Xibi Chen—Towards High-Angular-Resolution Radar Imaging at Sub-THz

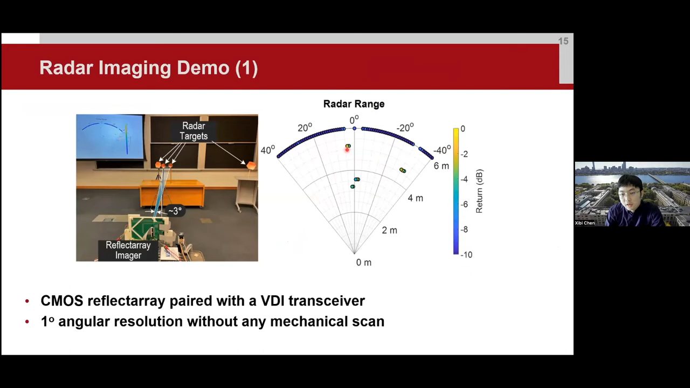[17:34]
at the same time on the screen, we can show that the location of different objects, and we are able to distinguish this small angular distance between these two adjacent objects. And this is another short video.
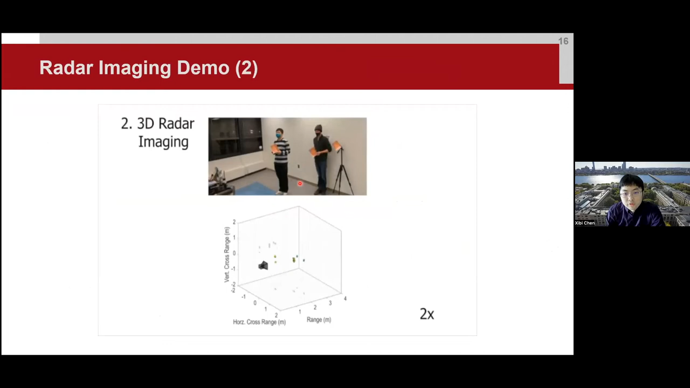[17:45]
So we can have this three-dimension demonstration of your target and also showing the range.